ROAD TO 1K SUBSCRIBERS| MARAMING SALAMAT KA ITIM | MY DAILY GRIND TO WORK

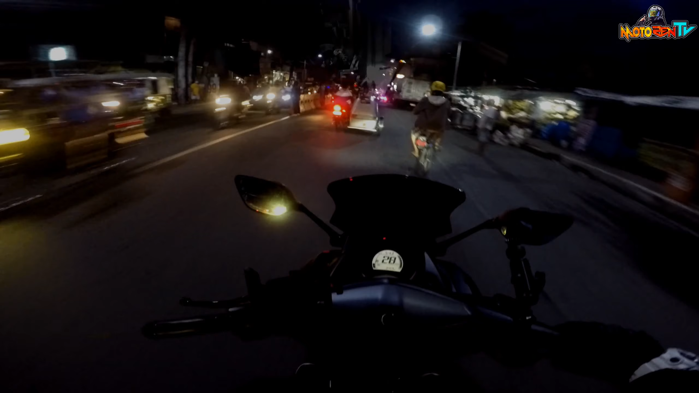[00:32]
Dadaanan tayo dito sa Portura. Dami ng tao, aga-aga pa lang, no?
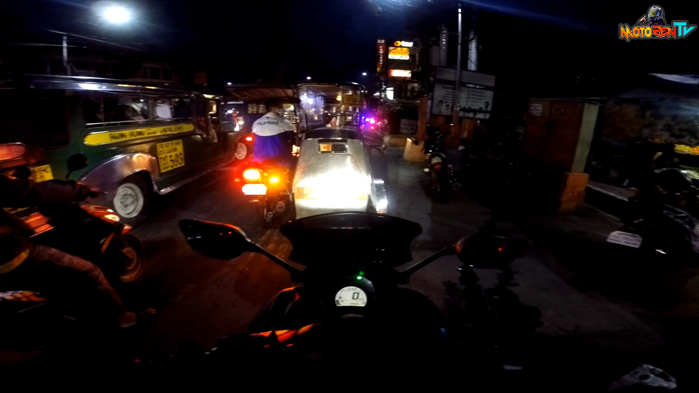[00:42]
Yung iba kasi yan, papasok na yun, lulis pa naman.
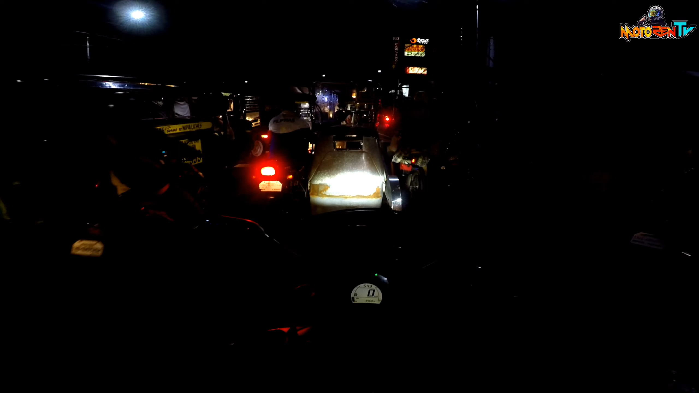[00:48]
Ano tayo sa Sabarte Road? Oop, Lubac.